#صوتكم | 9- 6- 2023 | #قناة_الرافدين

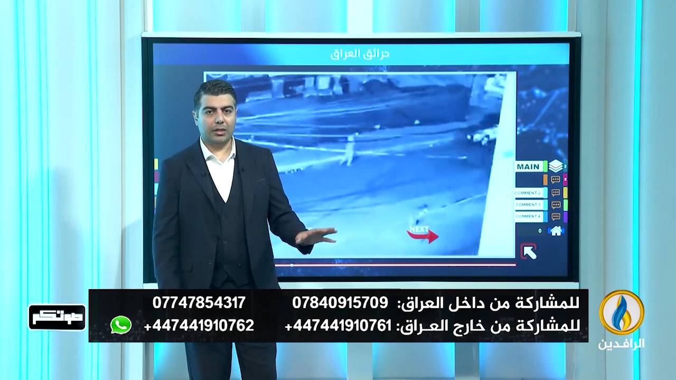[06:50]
يعني منفذون. إذ انتشر على منصات التواصل الاجتماعي مقطعا مصورا لكاميرا مراقبة بشأن الحريق الذي عرضناه قبل قليل والذي اندلع داخل مجمع تجاري في منطقة الكرادة. بحسب ما رصدته كاميرا المراقبة فإن الحريق يبدو متعمدا وبفعل فاعل، وأن عجلة تابعة للقوات الأمنية بحسب شهود عيان أخلت المجرمة من مسرح الحادث، ما يجعلها شريكا متورطا في اندلاع هذا الحريق كما يقول ناشطون.